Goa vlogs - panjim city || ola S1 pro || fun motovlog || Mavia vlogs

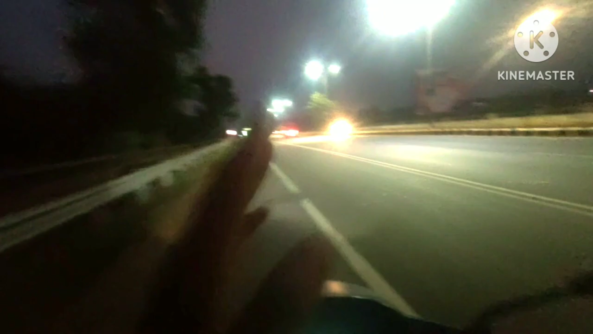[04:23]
तो अब यह हम राइवंदर की रोड़ पे लगें हैं यह राइवंदर से होके हमको जाना है भूल हुआ तो अभी 73% बैटरी बचाए आराम से जाए आराम से आ जाएंगे अगर फास भी गए तो लेकिन अभी इतने फास जाने की ज़रौत नहीं है
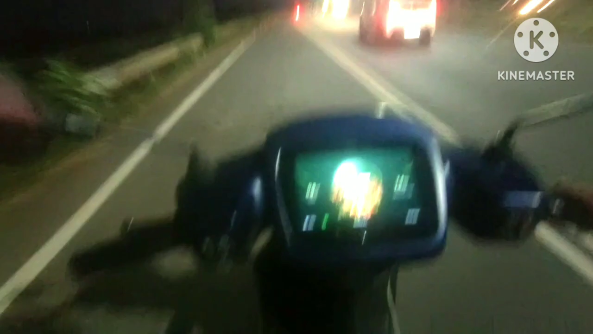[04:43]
अभी देख हम लोग 2.5 किलोमेटर अभी हो गया है कि
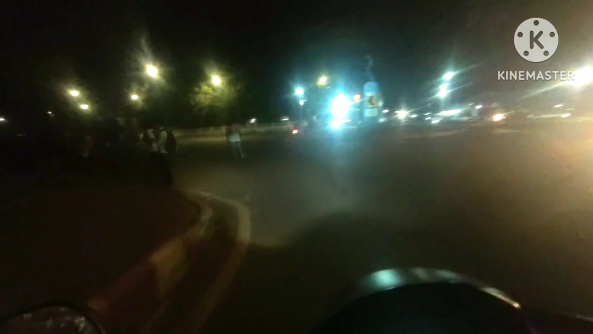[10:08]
गांधी सरकल है और यह अभी पहुचके लेफ्ट मारा तो कि